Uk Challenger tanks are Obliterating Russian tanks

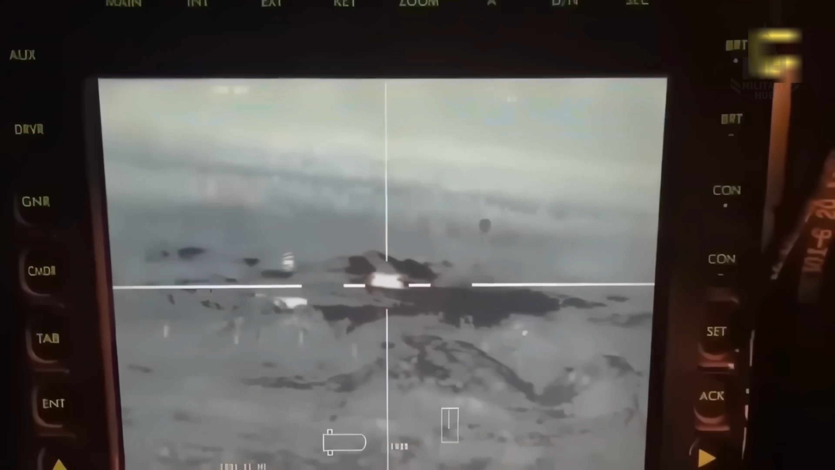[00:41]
One rolling crack of thunder and, a heartbeat later, the distant speck simply ceases to exist.